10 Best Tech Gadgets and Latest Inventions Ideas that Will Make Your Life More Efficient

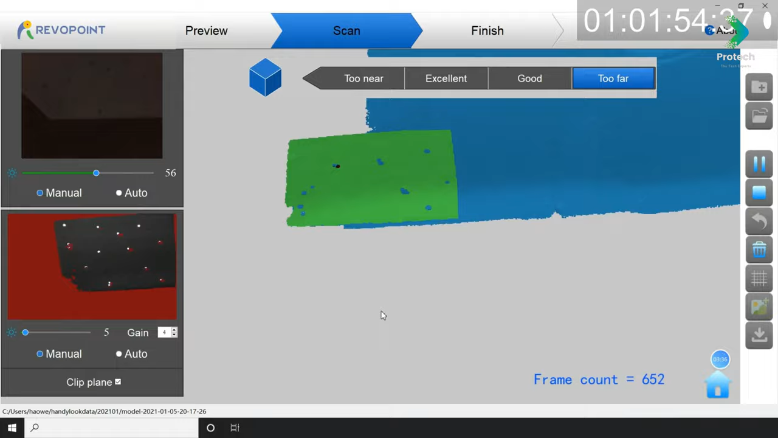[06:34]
It is designed with binocular structured light, which ensures that the acquired 3D point cloud data features high accuracy.
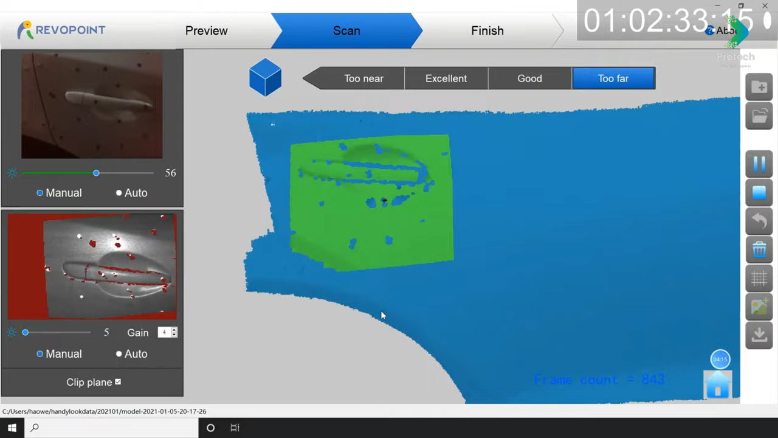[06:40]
The highest single-frame accuracy can reach 0.3 mm. This device supports both high-precision and texture scanning modes,
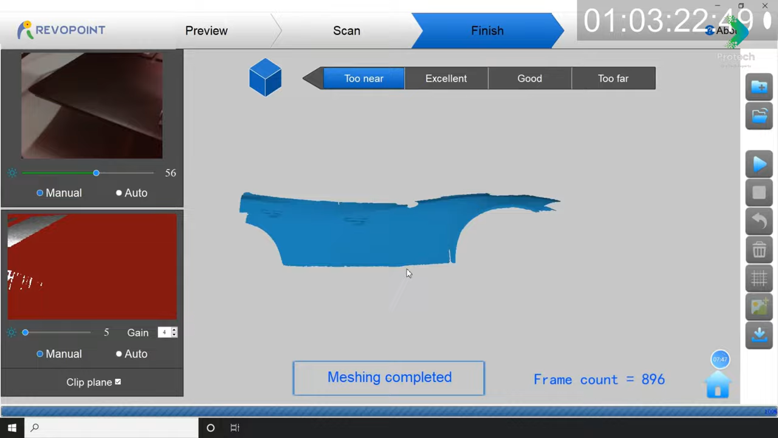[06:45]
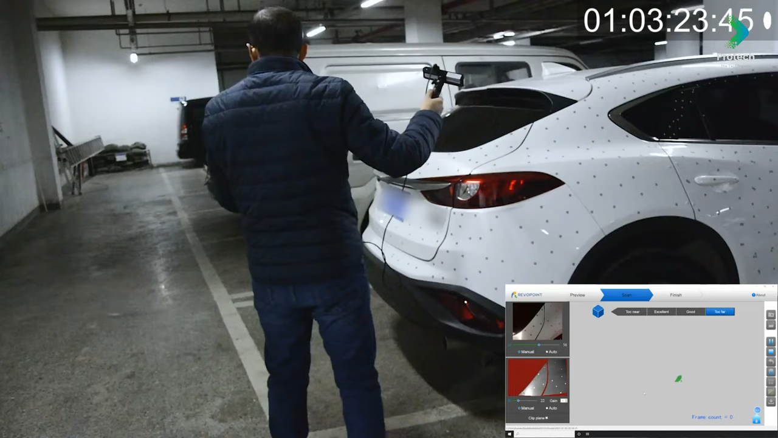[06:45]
which allows you to directly generate vivid 3D models for color 3D printing.
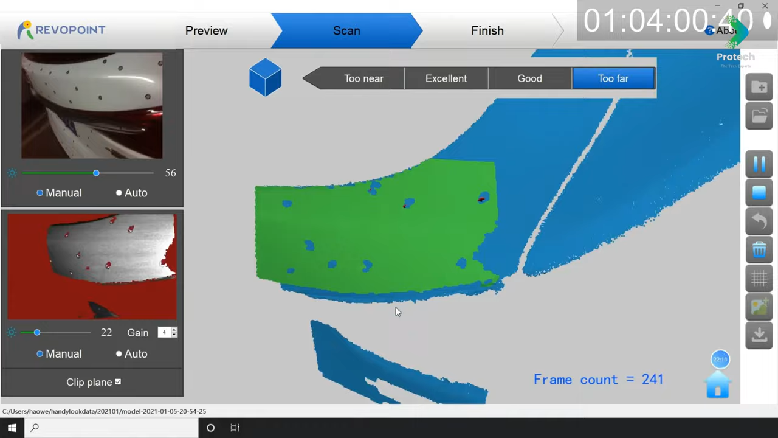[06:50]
Accuracy, that's one thing you don't want to compromise because scanning accuracy is directly related to the quality of 3D printing.
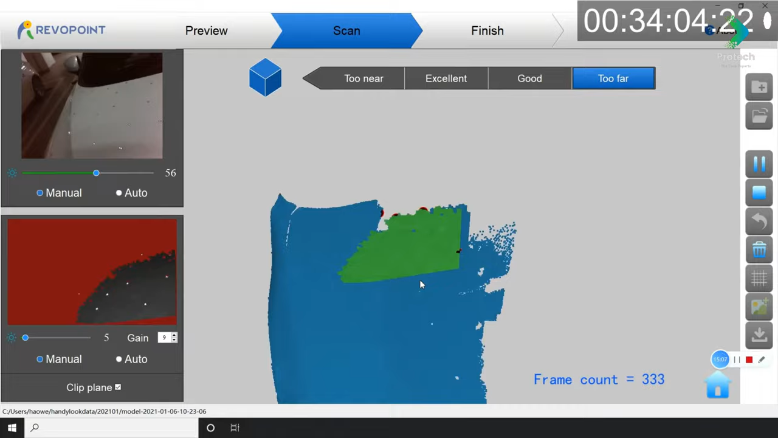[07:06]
Revapoint Pop is created to change the course.
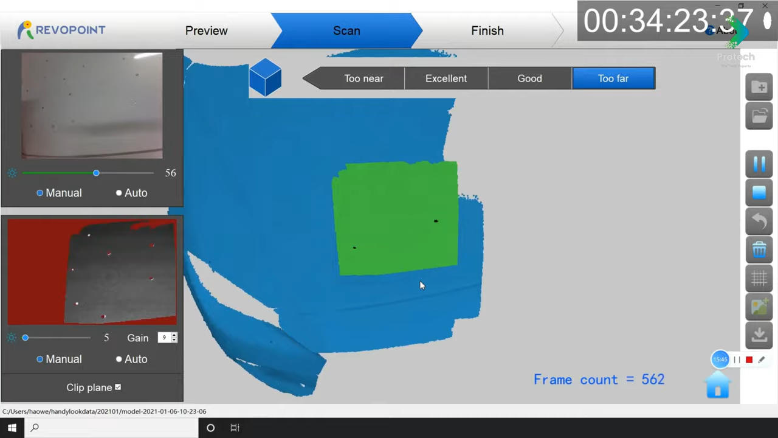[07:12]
Pop Scanner allows you to use free scanning, fixed scanning, and human scanning both indoor or outdoor.
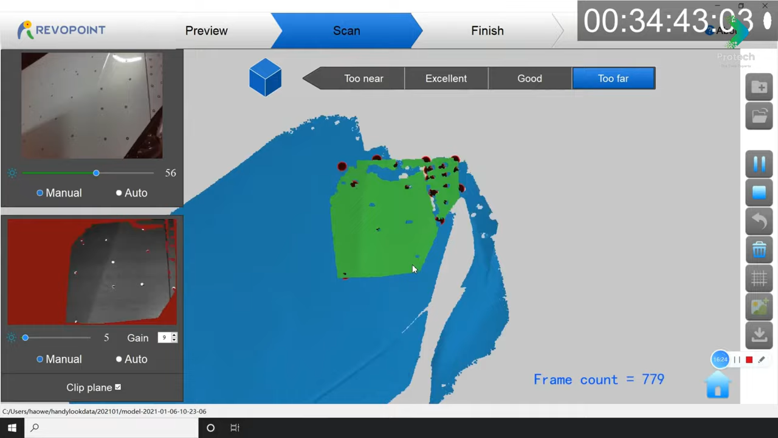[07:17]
When you hold it in hand, you can scan a 6 feet tall statue.
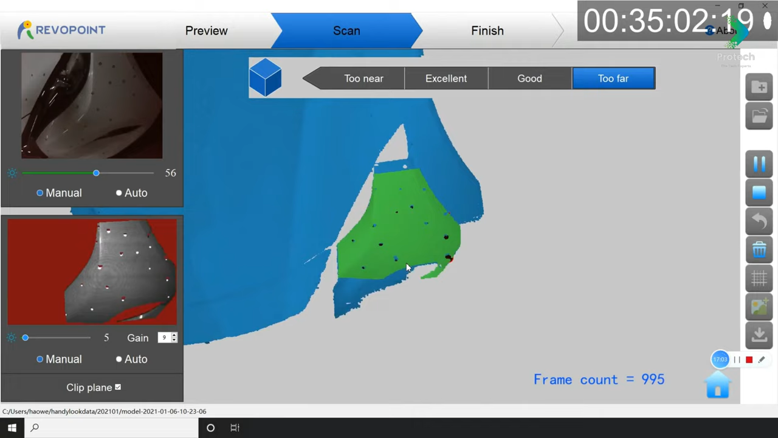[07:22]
If you are not skillful enough yet, you can also enjoy 3D scanning by just watching it done automatically, with the help of a turn table.
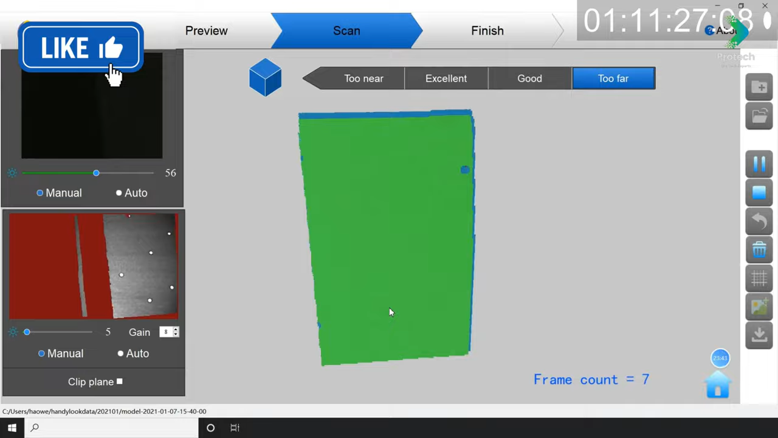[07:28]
When you want to scan a human face or body, you can set to the human model, and gain a lifelike 3D face or body model.
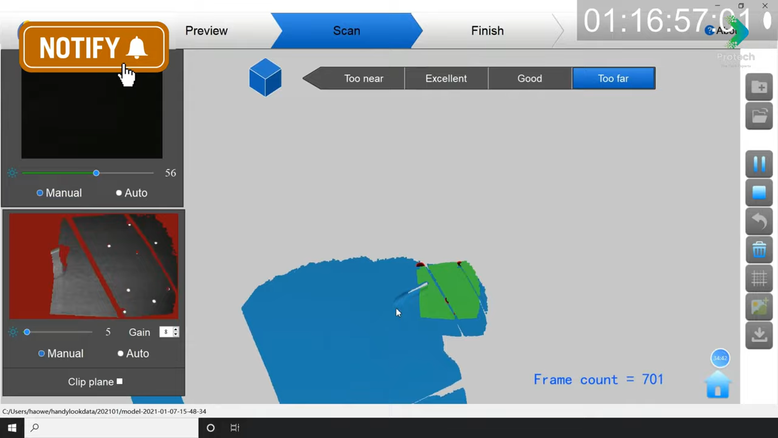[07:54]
When it comes to animals, you will get a perfect 3D model without a strong laser light that can freak them out.
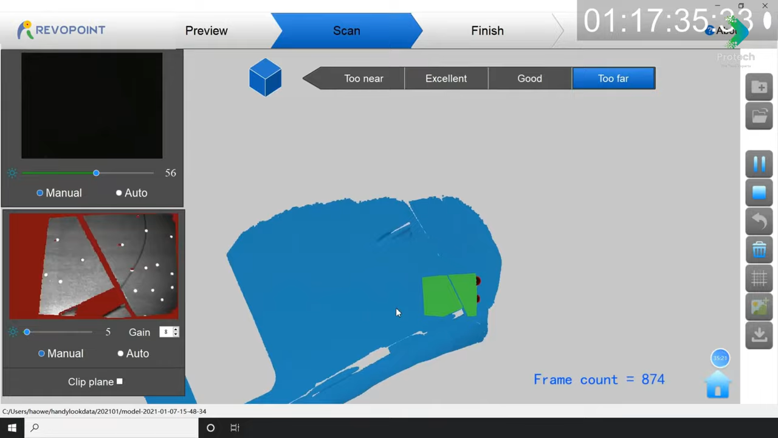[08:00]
While conventional 3D scanners use complex software which is intimidating, Revapoint Pop 3D scanner is extremely inclusive instead.
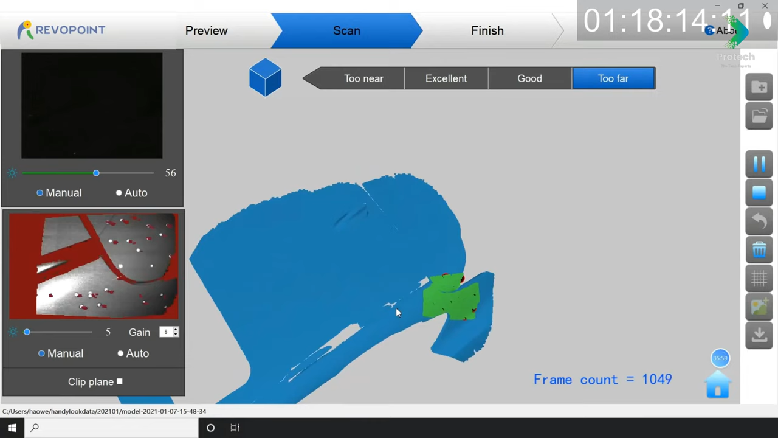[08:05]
With constant reminders of the scanning progress and results,
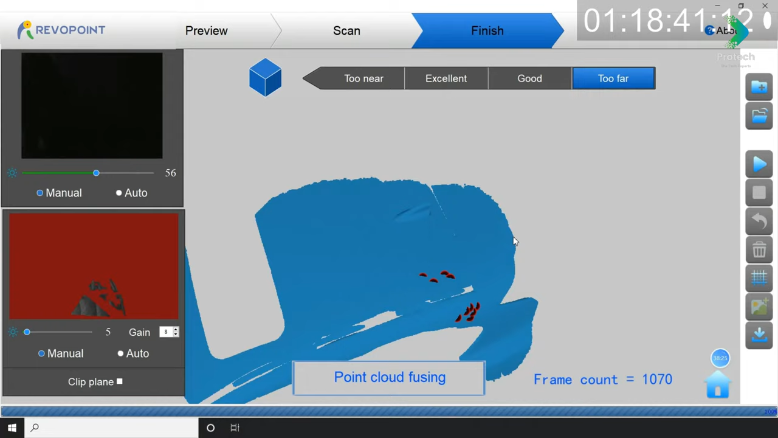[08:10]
all relevant progress and information are displayed on the software interface in real-time.